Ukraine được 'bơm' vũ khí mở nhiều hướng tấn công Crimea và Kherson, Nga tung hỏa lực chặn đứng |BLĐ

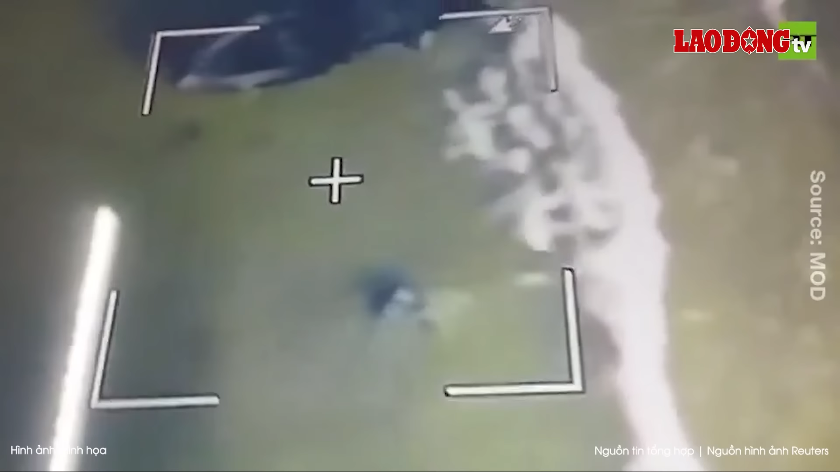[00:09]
một nhóm tòa mặt nước không người lái USV đã bị quân đội Nga phát hiện khi đang tiếp cận căn cứ của hạm đội Biển Đen hôm 9 tháng 8.